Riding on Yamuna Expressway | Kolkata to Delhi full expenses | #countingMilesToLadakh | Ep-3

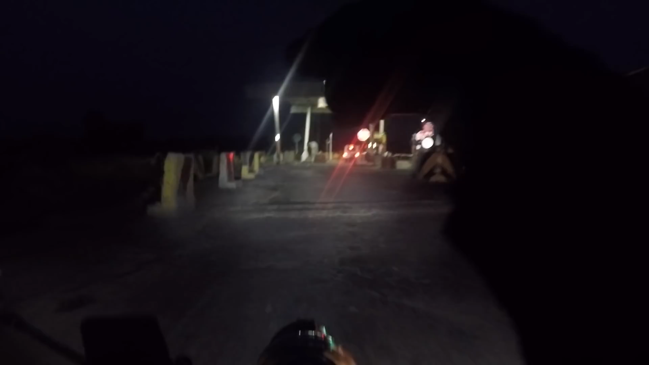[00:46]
यह है आज का दिन का पहला टॉल देखो कितना लेन है टोटल 22 लेन से पुरा इधर से तो बाइक जाएगा नहीं मुझे सिधा ही जाना होगा
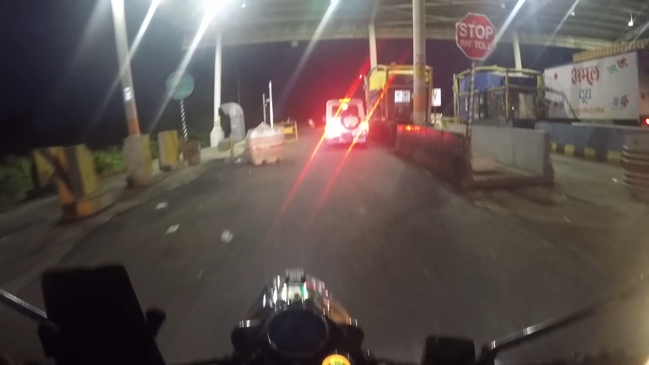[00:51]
हाई वे का नाम क्या है कि इसका हाई यह यह वे का नाम